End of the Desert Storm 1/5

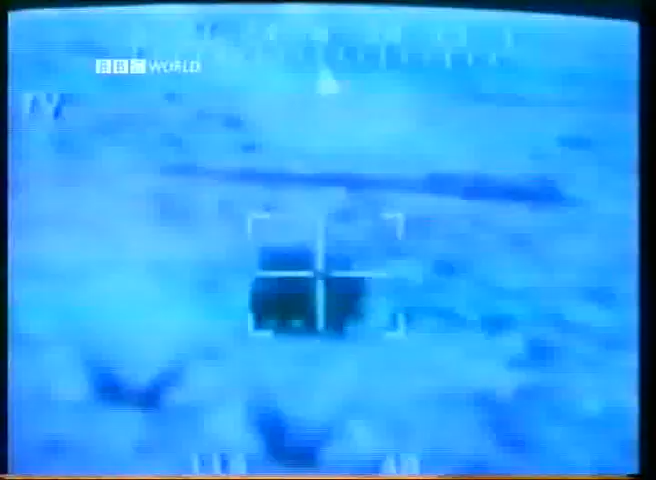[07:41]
So when I see troops, you know, I'm going to fire. I got people running on the road there.